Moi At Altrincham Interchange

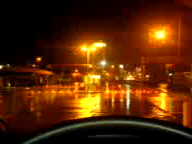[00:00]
Right, we'll start again. Here we are in good old Altsingham. I'm in my bus, as you can see. Yeah, everything's all switched off at the moment. Yeah, it's rather wet at the moment.